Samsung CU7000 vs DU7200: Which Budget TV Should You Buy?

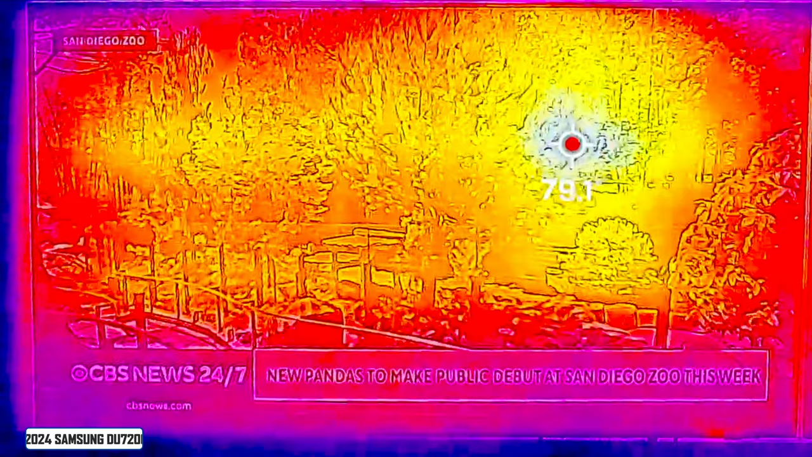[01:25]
I also want to do a heat test on these televisions and it appears that the DU7200 is
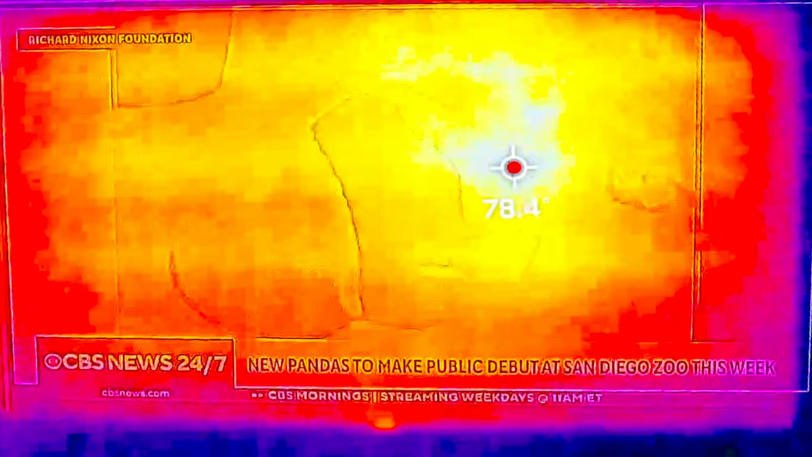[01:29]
more consistent across the board versus the CU7000.